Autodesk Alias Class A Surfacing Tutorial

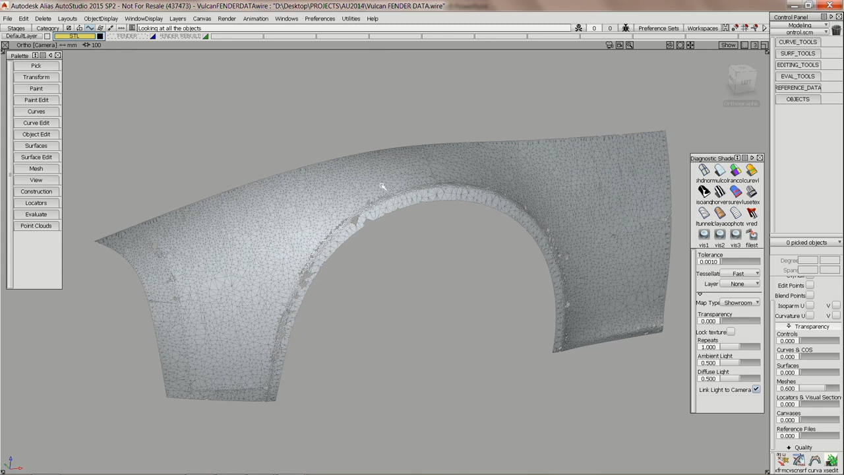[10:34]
First step, if someone gives you something like this, whatever the form is, where am I going to put surfaces on this to approximate this shape? If you don't choose wisely, you'll be doing it over again. So, when Fu, when he first gave, when he came in, this is the surface layout that he had.
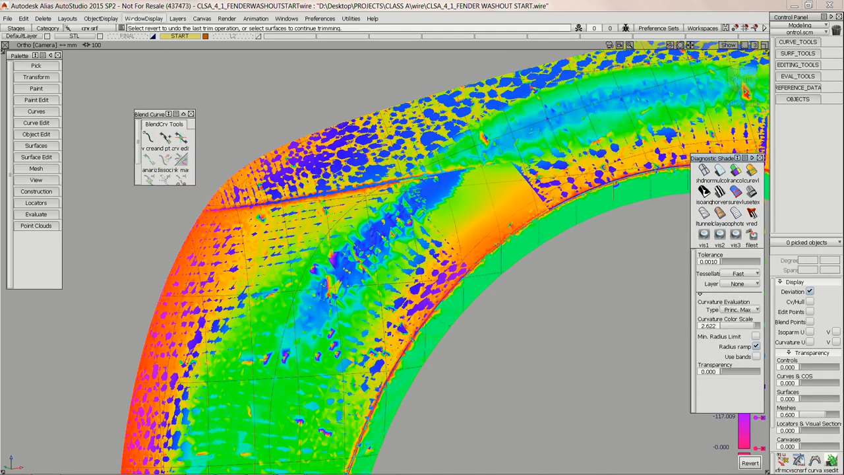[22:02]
Now, curvature plot. Anyone know why that's not working correctly? Surface normal.
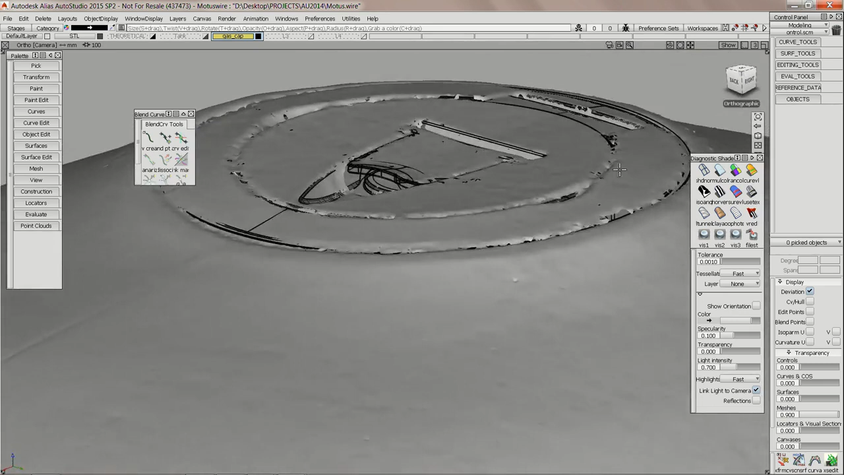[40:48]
Obviously, it was scanned. But I brought it in and made it and put it in there, rotated it until it was, you know, perfect.
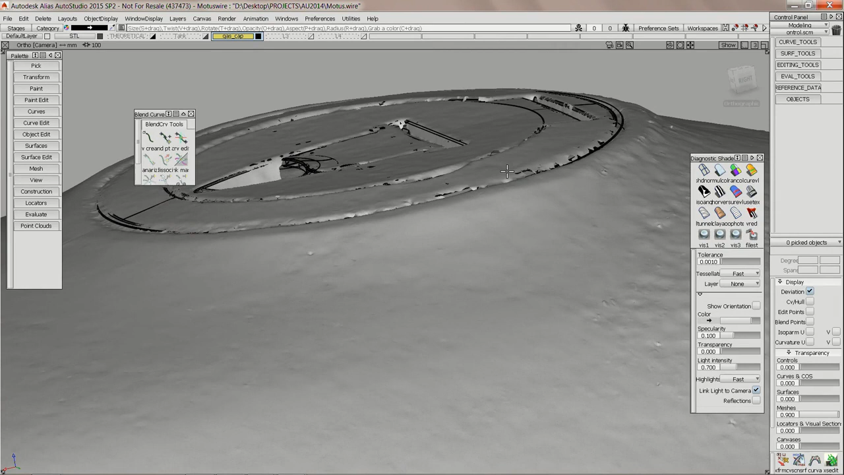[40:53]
It's symmetrical, blah, blah, blah. Then I just offset that ring. I know I wanted to have it under flush, so I offset that down, right? Obviously, when they made this, and here's another tool that I use quite often is the, we'll call it Squishy View.
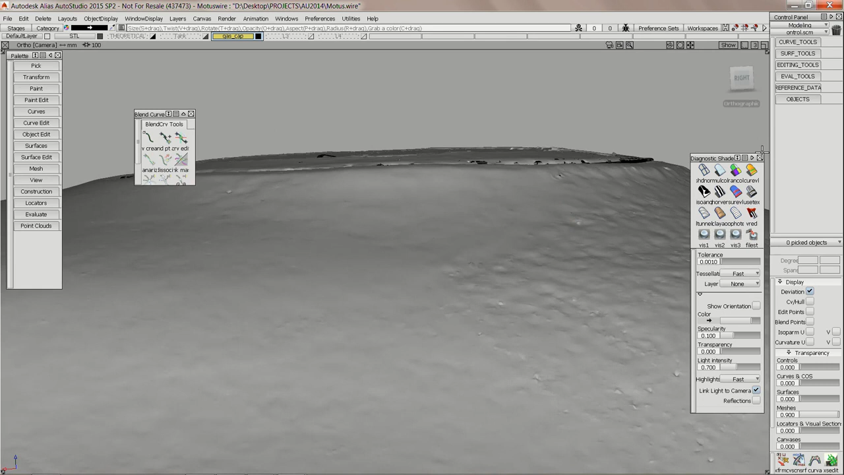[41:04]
I know that when this clay model was developed, they didn't want that ring to have all those lumps and bumps in it, right?